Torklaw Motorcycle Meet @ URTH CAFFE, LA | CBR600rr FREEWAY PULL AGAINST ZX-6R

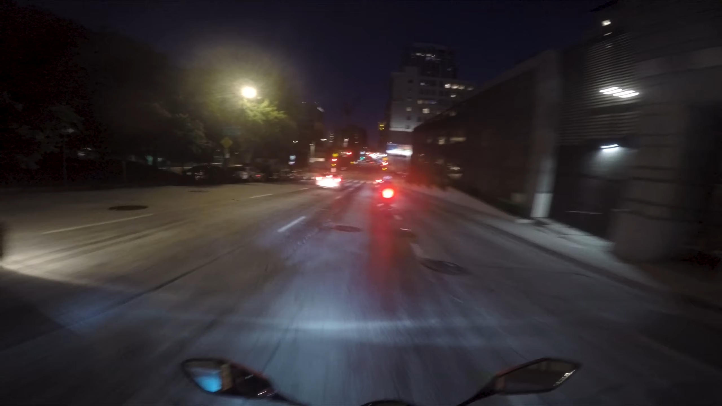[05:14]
telling you, LA people get no giving about anybody, dude.
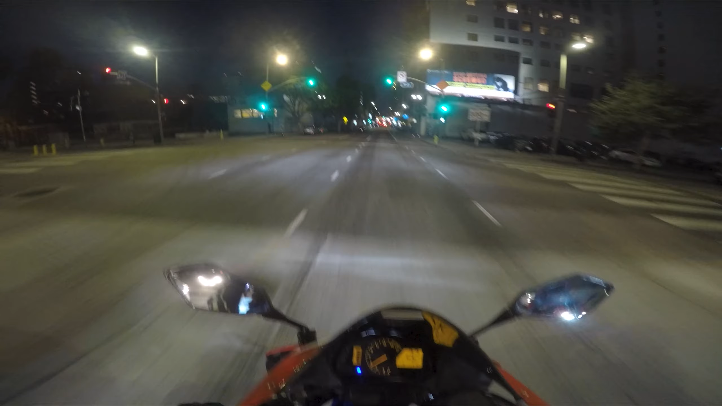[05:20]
Oh, dude, this is where the food place is. Look at that, dude. You guys are pretty crazy.
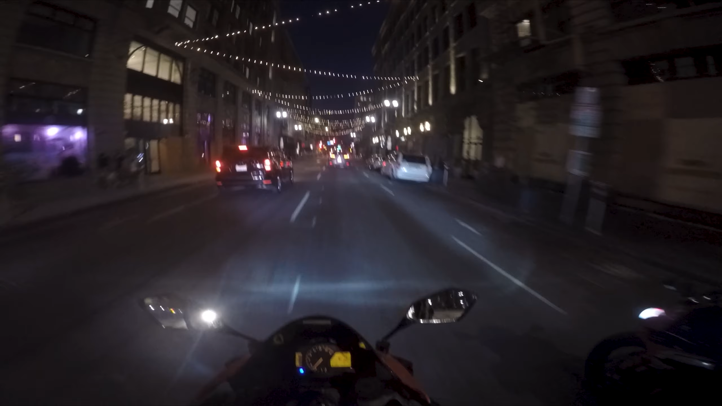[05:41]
Oh, maybe this guy's going to bike night too. Okay. Hey, that's how they do it. That's how they do it out in LA, bro. I'm telling you, LA riders are a different breed, bro.
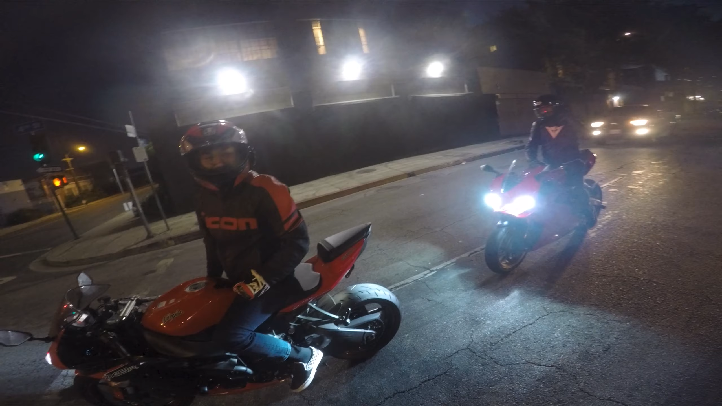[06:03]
Like, if that fool just ran like 3 red lights. Hey man, they wild out here, bro. Oh.